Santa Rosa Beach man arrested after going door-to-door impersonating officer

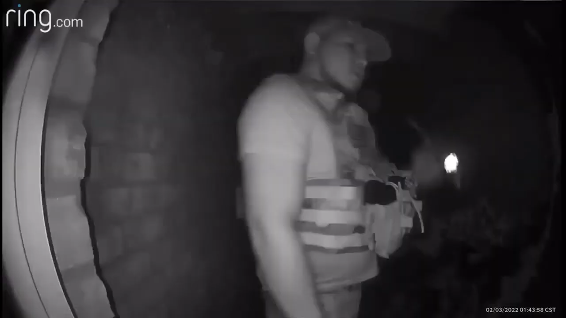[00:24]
In this video, he tells the camera he's looking for someone and that they're under arrest. He was later identified and arrested.